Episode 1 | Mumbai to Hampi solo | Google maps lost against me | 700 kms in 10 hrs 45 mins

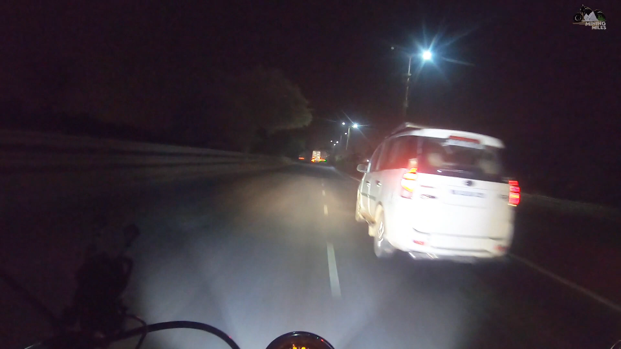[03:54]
नो, ही इज नॉट अ बाइकर, वो बेसिकली बस से आ रहा है. वो पहुँचेगा हम्पी, वो इनफैक्ट 6 बजे 7 बजे के आसपास हम्पी पहुँच जाएगा, बट I'll be there approximately around 3 or 4. Wahi expected time hai mere hisab se. Dekhte kya hota hai. I'm actually near Khopoli right now.
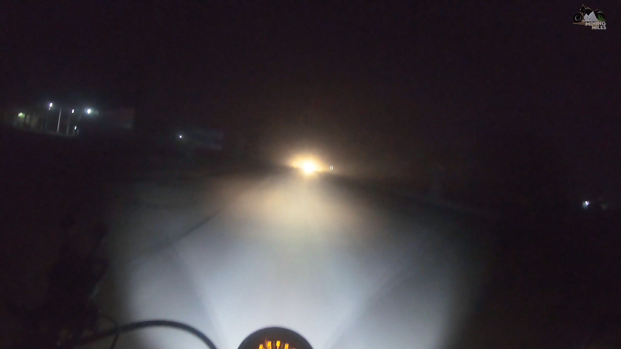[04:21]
Yaar, it's been 6 months, more than 6 months actually, that they've not done anything to the roads. The roads are so bad, man.
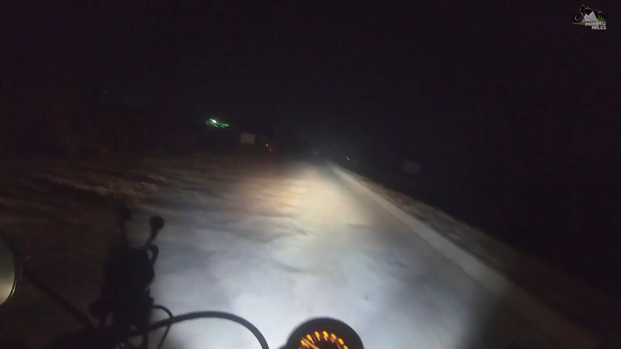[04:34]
Look at the roads. Oh my goodness, it's pathetic. So I am at Lonavala right now. I am actually, there's this way, there's a diversion from the old highway which actually passes through the expressway for like a few kilometers.